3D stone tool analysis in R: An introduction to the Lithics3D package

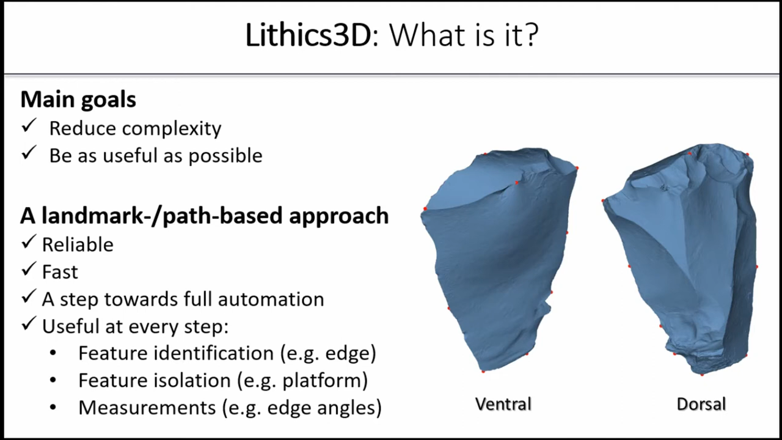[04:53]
And this approach is also useful right now because we can use landmarks in order to identify features of interest such as a working edge, for instance. We can use those features of interest then to perform measurements such as edge angles and to isolate surfaces. So, this is a little bit of what the design philosophy behind LITIX3D is.
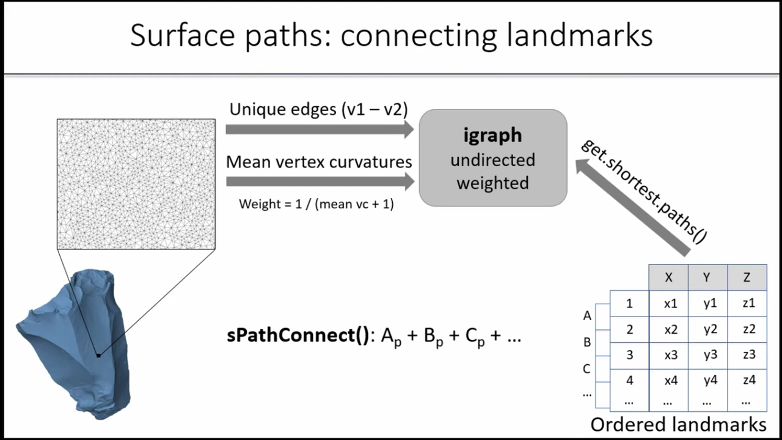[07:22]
So, anyway, this SPATH Connect function basically connects landmarks in pairs. Landmark 1 to landmark 2, landmark 2 to landmark 3, and so on. And uses this internal dysfunction from the iGraph package in order to compute shortest paths on the surface. So, what can you do with this? Well, this is one of the things that you can do. You can perform segmentation.
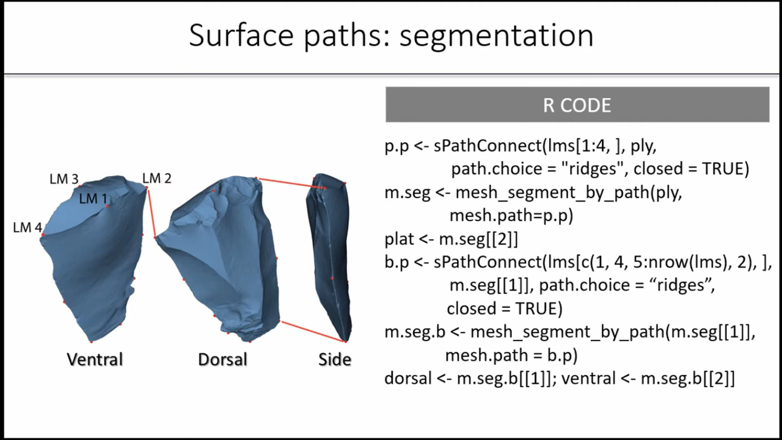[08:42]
Now, you can repeat that same process using this landmark. So, Landmark 1 to Landmark 4, then all the way around the edge to Landmark 2 and back to Landmark 1, forming a closed path. And then, you segment by the mesh by that new path. And voila, you have the dorsal and the ventral surface. And again, this is what the result looks like.
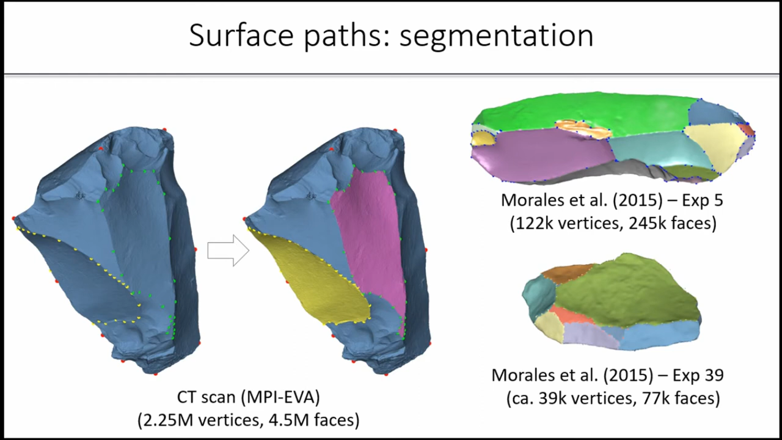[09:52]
Another gotcha is that if you have converging ridges such as this one, where one of the ridges has much higher curvature than the other one, then the shortest path function might jump to the other ridge, taking the penalty for crossing flat surfaces. But the solution to that is simply to put more landmarks in those converging zones. So, overall, it works pretty well. Now, what else can you do with these paths? Well, one of the things that you can do is you can extract outlines and orient this. And this can be useful if you want to do shape analysis using elliptical Fourier, for example. So, I take these landmarks for the platform, then I can extract, again, create a path using the SPathConnect function.
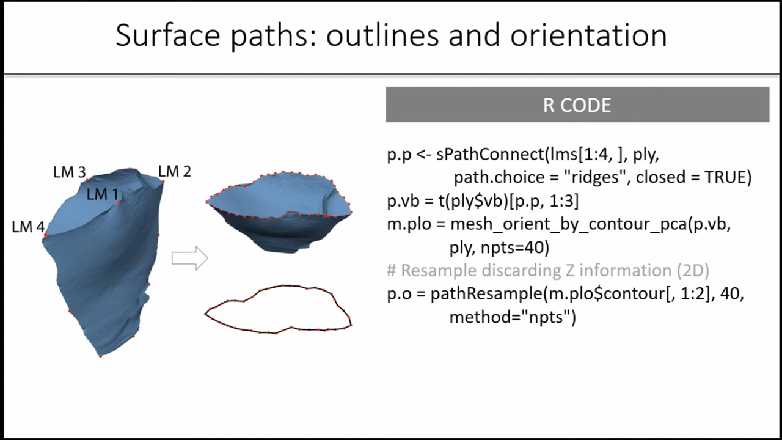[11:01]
I can use this path resample function using only the coordinates in order to obtain equidistant points in a close contour with a known starting point, which in this case would be the point of percussion. So, this can be used right away in elliptical Fourier analysis. You can also do this. So, if you wanted to investigate the properties of ventral surfaces, for instance, you can request that these landmarks be connected along the edge of this isolated ventral surface. And you can orient this entire mesh just by the contour, like that. And what that will do is it will... So, this will be on the same plane, on the XY plane. And you can just simply look at the distance between the vertices of this
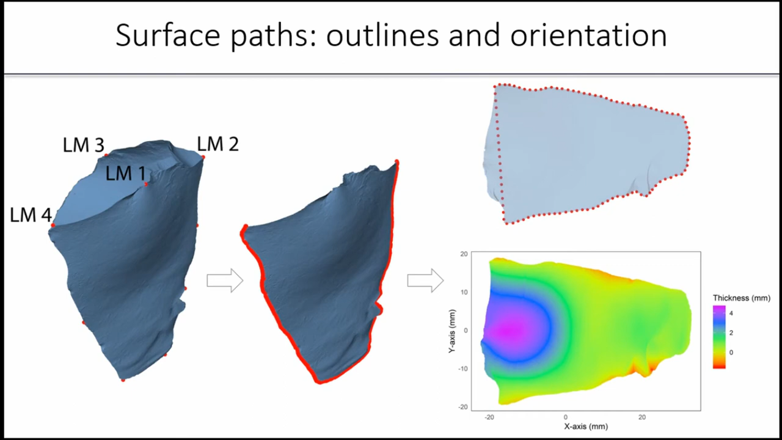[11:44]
mesh and the plane on which this contour is found in order to figure out what, for example, the thickness of the polvo percussion is or how far it extends on the ventral surface. You can look at other characteristics of the ventral surface with this too. What else can you do? Well, you can also measure edge angles automatically.